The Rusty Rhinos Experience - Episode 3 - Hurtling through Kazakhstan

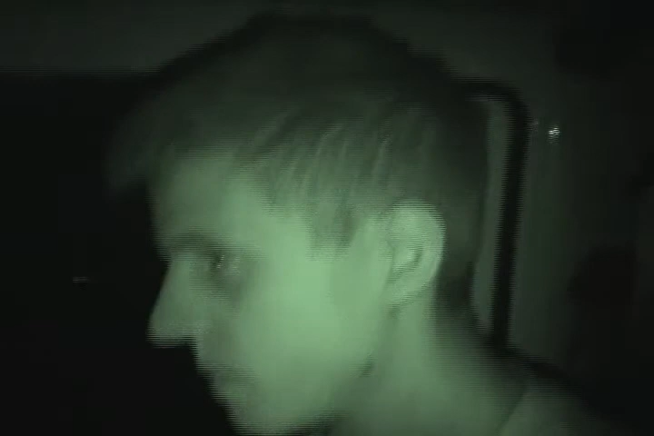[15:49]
ready to drive, and the road is pretty much pitch black, totally, you can hardly see the lines.
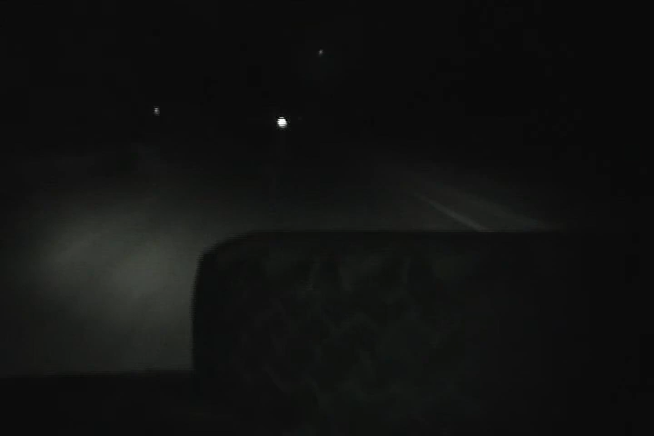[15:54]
Well, we're doing a fairly decent speed there of about 40, 45 miles an hour.